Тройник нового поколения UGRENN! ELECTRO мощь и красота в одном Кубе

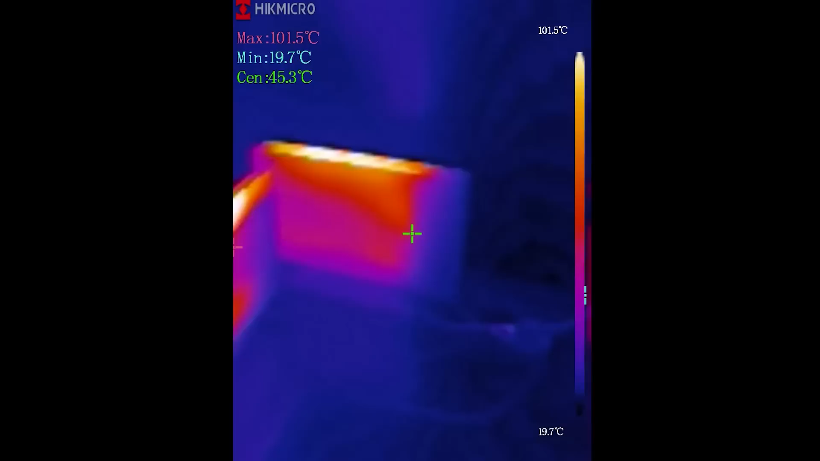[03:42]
On screen: spot 45.3°C, max 101.5°C, min 19.7°C, scale top 101.5°C, scale bottom 19.7°C
На ноунейме он красный, горячий, особенно вилка, а вот в Xiaomi обогреватель температура нагрева гораздо меньше.
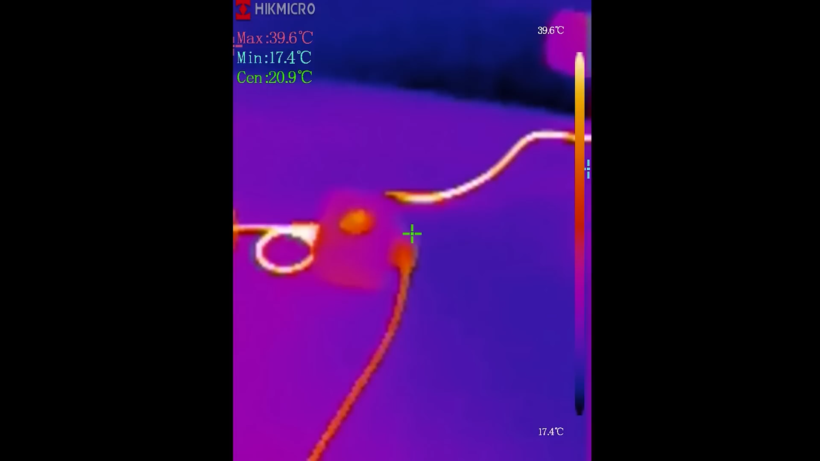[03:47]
On screen: max 39.6°C, min 17.4°C, scale top 39.6°C, scale bottom 17.4°C
Наш куб в целом холодный, можно сказать, перегрева нет и провод также холодный. Пару минусов этого кубика могу назвать.
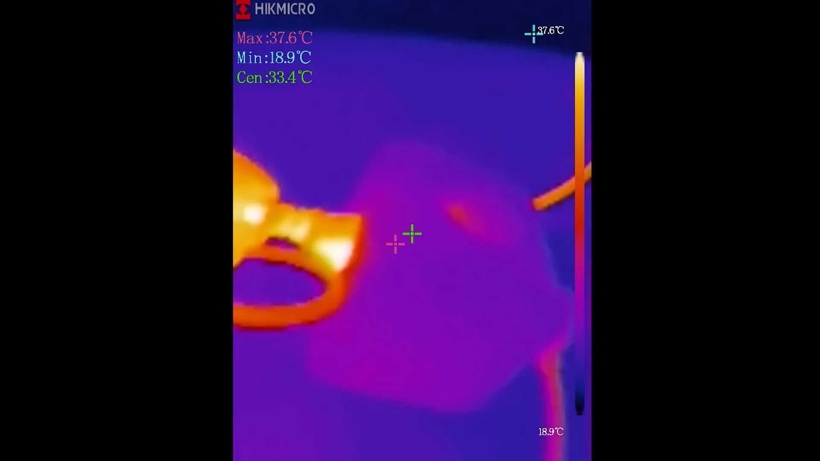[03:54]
On screen: spot 33.4°C, max 37.6°C, min 18.9°C, scale top 37.6°C, scale bottom 18.9°C
Корпус получился какой-то немножко марки и кнопка задняя с люфтом,